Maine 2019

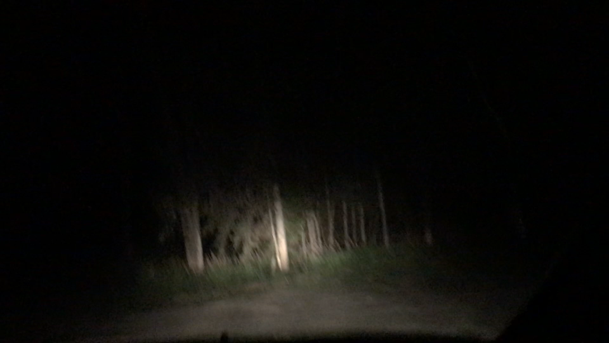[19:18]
This is where he took me to look at moose. I think I saw another one.
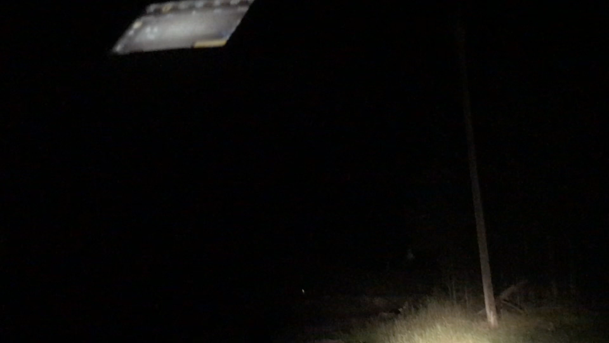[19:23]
Wait, this is it because that's the other side. That's such a bummer. Yeah, this is the other one, so that is it.
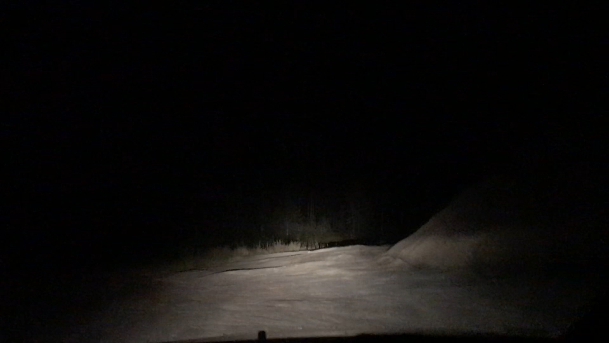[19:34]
No, that sucks. Yeah, that's it. This is the other side.